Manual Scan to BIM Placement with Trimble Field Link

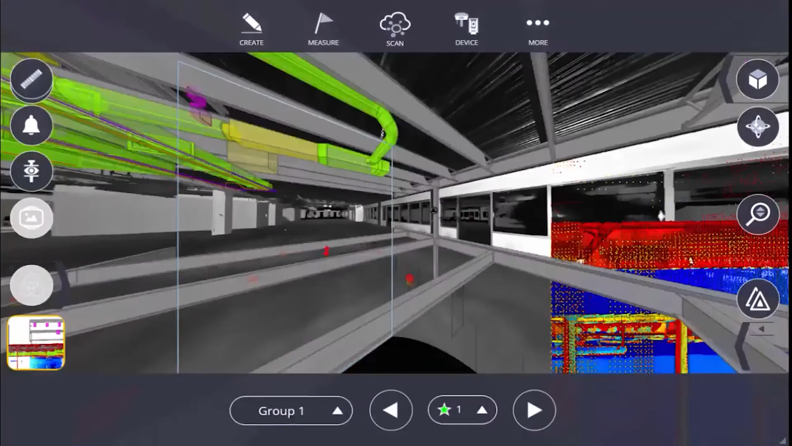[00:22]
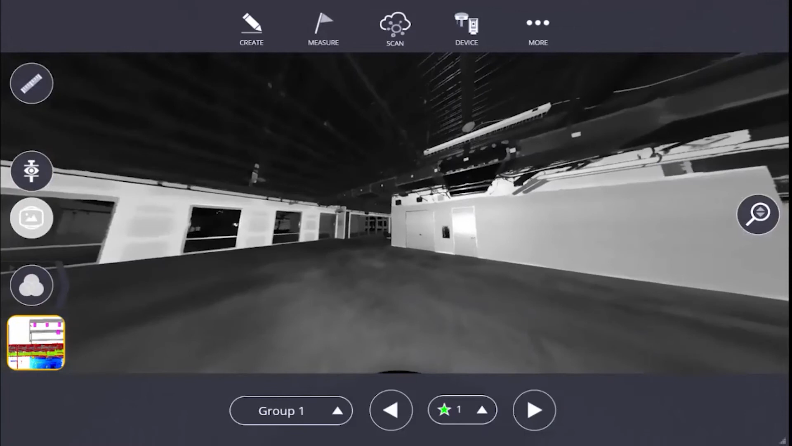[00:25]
This first video covers how to reference the scan to the model, first with a quick manual reference, and second with an accurate resection on the instrument.
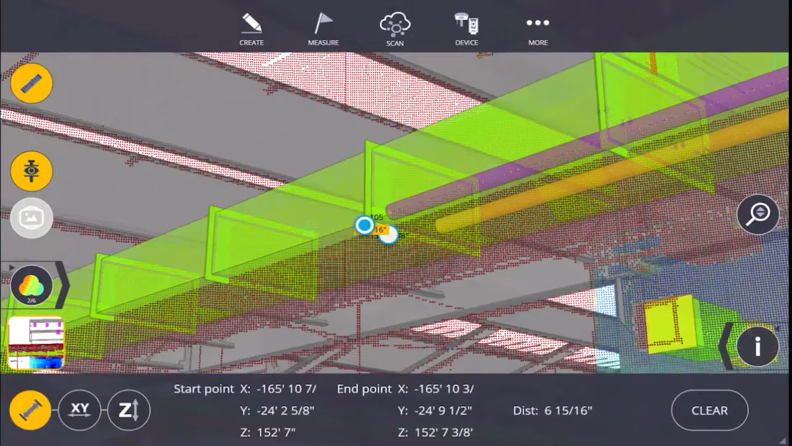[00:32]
For a full project year reference, please refer to the Trimble RealWorks channel. Hey, Steven Ostrowski here with Trimble and our new X7 3D Laser Scanner.
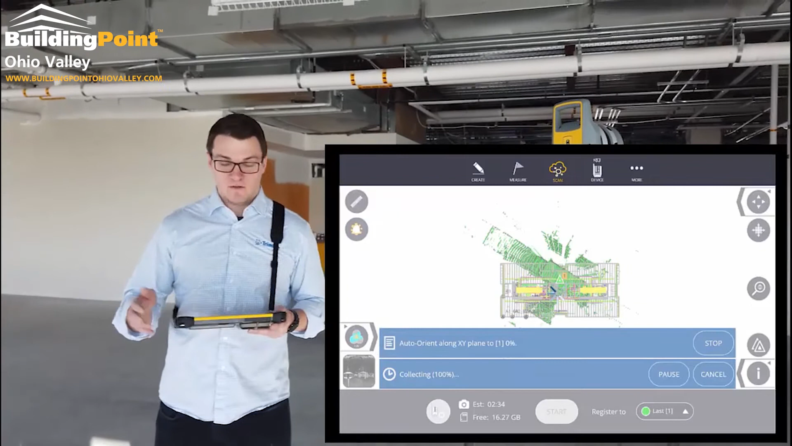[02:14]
I'm going to rotate it to try and fit perfectly.
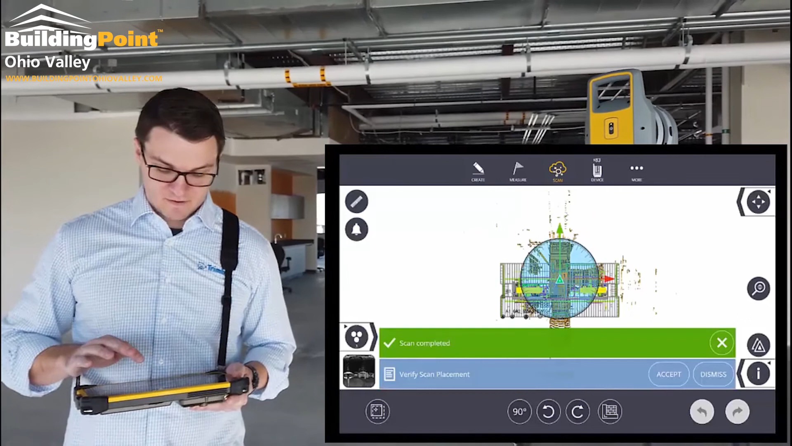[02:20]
I can also drag it or rotate it by predefined angles. I'm then going to drag the scan to its correct location. So what we try and do with the first scan is drop it in on the average of the model. So if you're working 100 feet up, the scan should come in fairly close to the center point of that model.
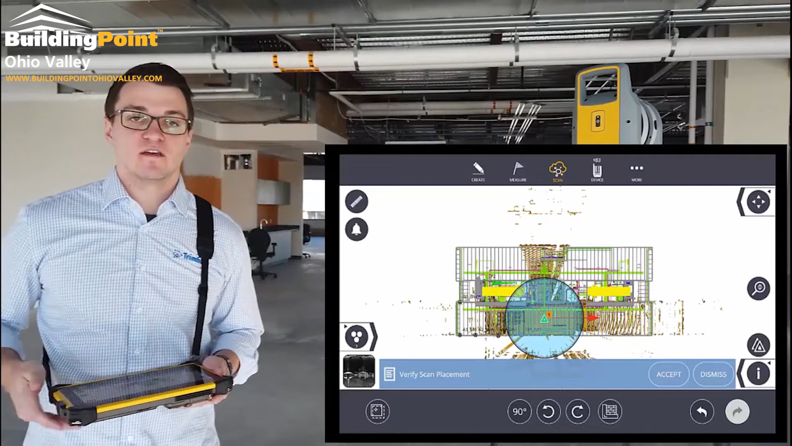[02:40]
But it's still going to need some user help to actually drag it exactly where it should go. So it looks like the X and Y were set up almost perfectly.